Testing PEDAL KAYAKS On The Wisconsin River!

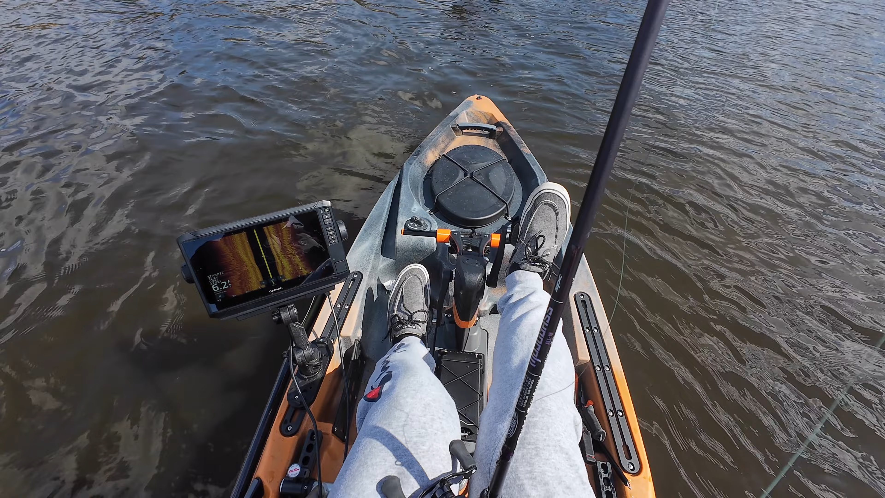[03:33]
It's one and a half feet here And i'm not even hitting the bottom yet And I can see the bottom